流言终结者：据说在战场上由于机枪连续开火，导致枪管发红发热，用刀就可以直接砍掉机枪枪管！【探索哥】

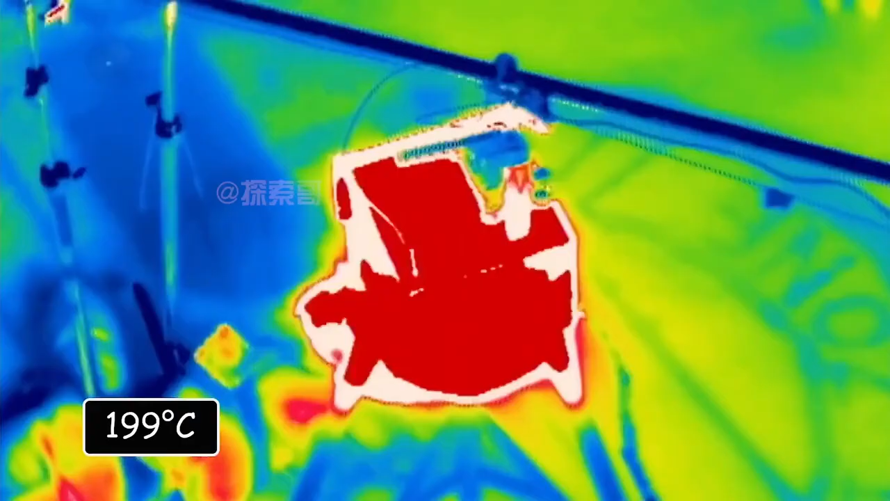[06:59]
很快传感器显示已经达到了
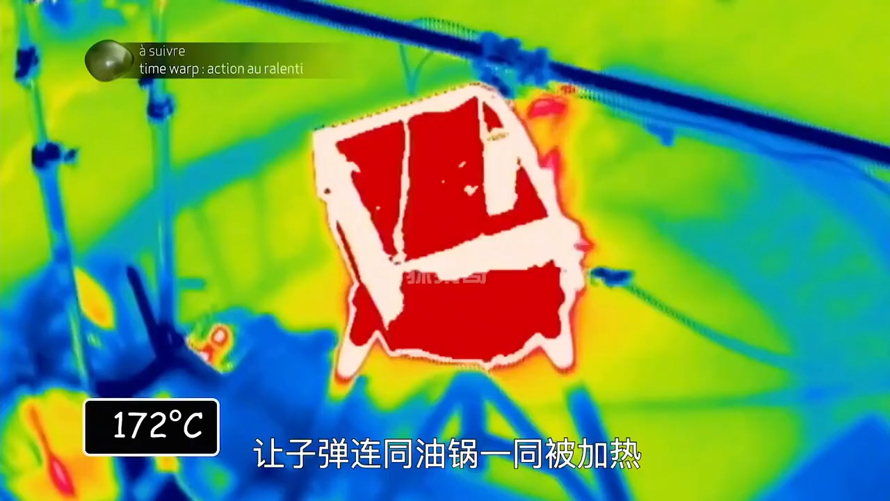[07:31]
热当油温达到170摄氏度